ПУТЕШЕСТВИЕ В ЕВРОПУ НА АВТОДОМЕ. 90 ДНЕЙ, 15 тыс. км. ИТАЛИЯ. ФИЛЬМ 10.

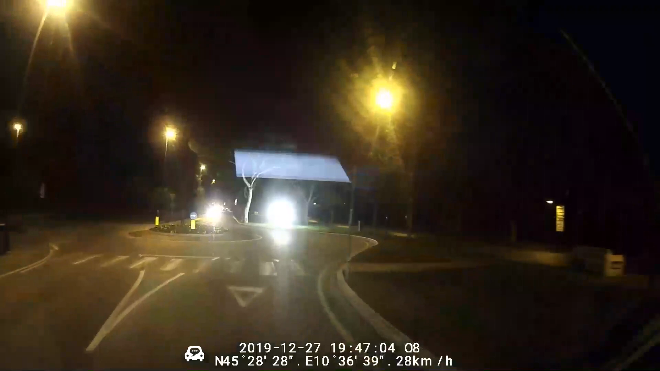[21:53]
парковку и мы стояли на бесплатной парковке там было где-то 5 или 7 автодомов зеленая травка очень красивое место хорошее а сейчас мы городке сермионы едем вот он как бы такой очень очень длинный вытянутый город по озеру гарда ну вот сейчас гарда у меня и слева и справа озеро а город он как бы получается старая часть сзади
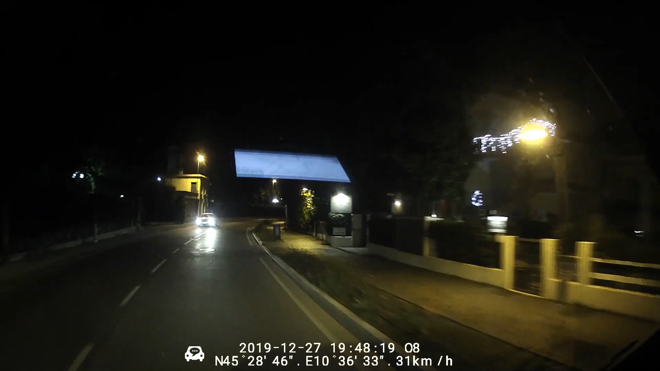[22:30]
новая часть этого городка сермиона но и я вот и вечером специально поехала
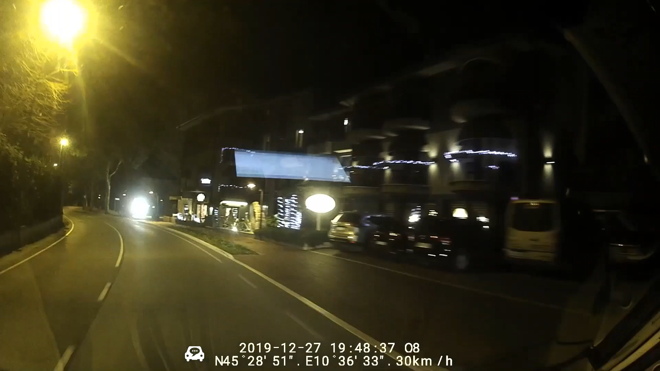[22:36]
чтобы посмотреть вот подсветку красивые очень необычные интересные фонарики
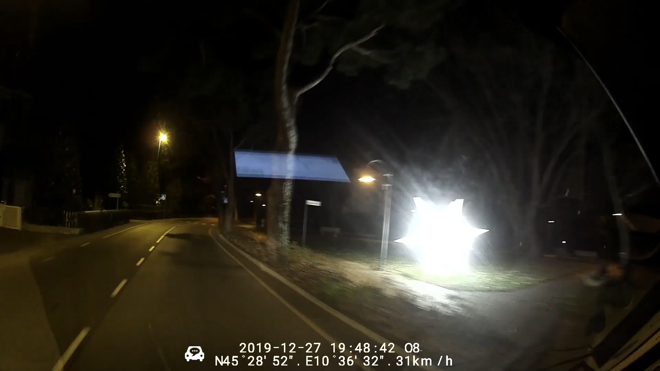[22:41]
вот сейчас с правой стороны они такие как бы как шары такие большие яркие шары фонари больше мы нигде такого не видели и там вот куда мы сейчас едем и старая часть города там тоже кругу вот эти вот большие шары фонари очень интересно ночи город конечно к посещению тоже
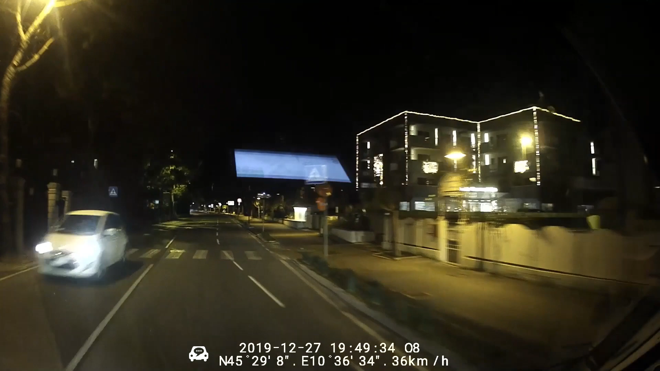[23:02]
обязателен как и наверное все городки на побережье вот озеро гарды мы проехали только с одной стороны но здесь и с армионы и мальчезены и рива дель гарда ну изумительно красивые места очень красиво и вот городок с армионы сейчас мы подъедем там впереди как бы такой
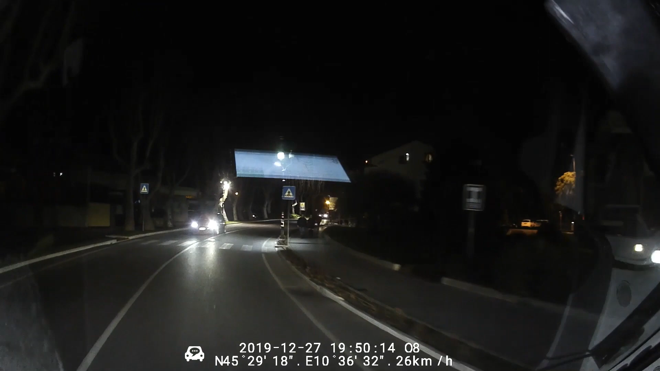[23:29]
замок и крепости тоже подсвечено все очень красиво я здесь
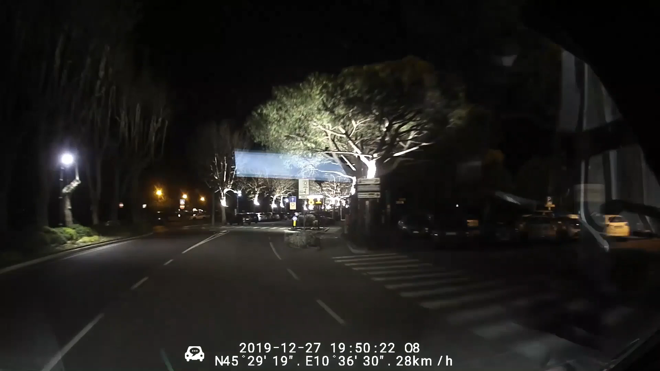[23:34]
и и вечером гуляла делала видеосъемку
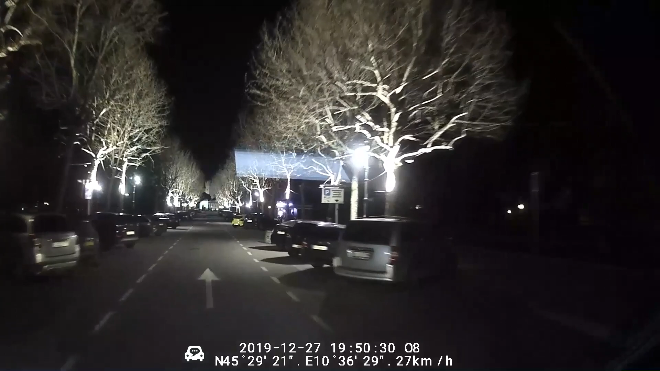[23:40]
и днем дневное время в общем очень красиво к посещению обязательно слева и справа тоже везде парковки справа здесь